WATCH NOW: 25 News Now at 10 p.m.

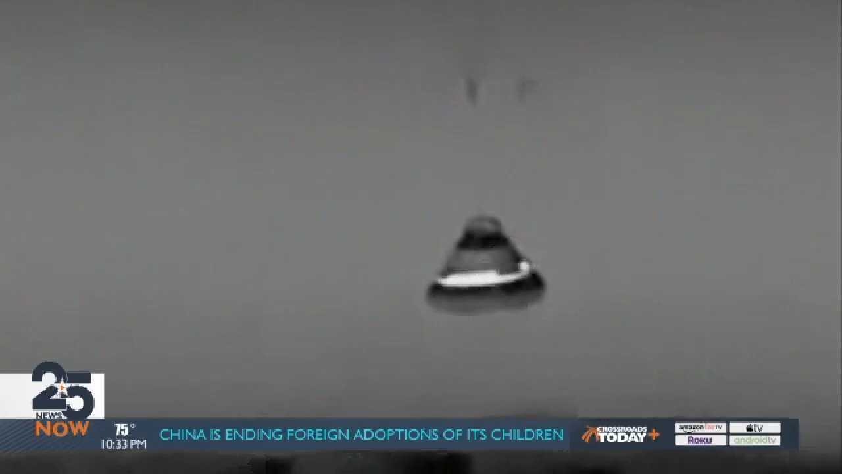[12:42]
Touchdown. Starliner is back on Earth.
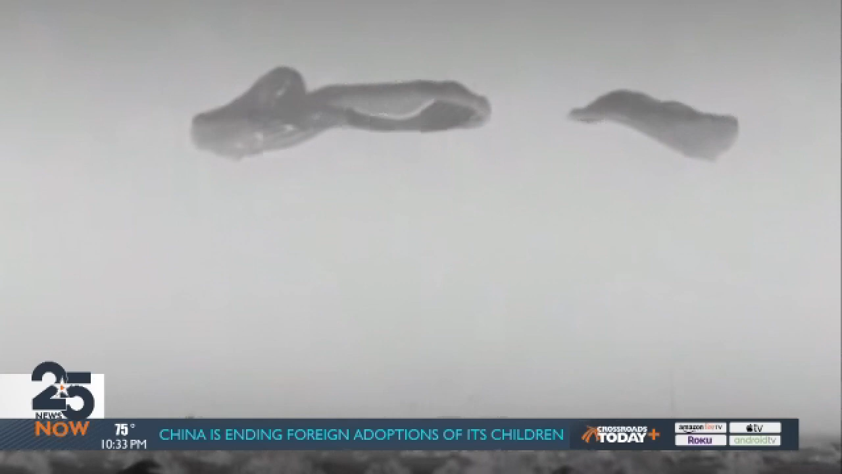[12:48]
Starliner is the first U.S.-made capsule to parachute to the ground instead of the ocean. It was a good landing.
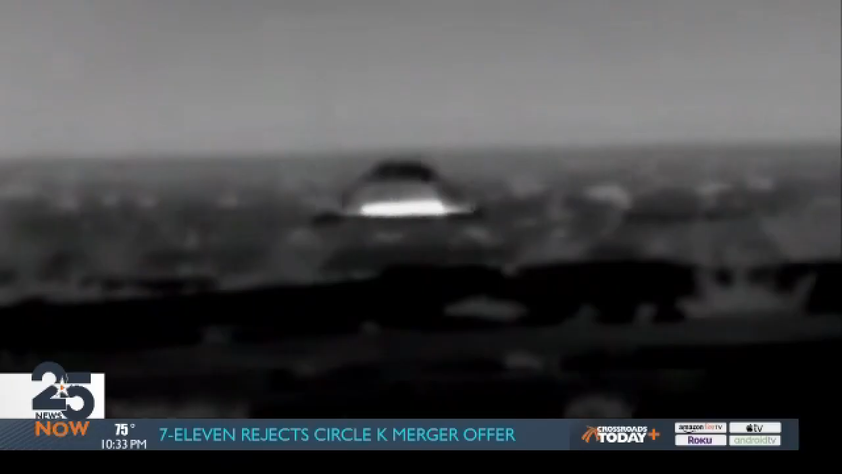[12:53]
It's pretty awesome. It was a great day today to return Starliner. It was great to have a successful undock, the orbit and landing of the vehicle.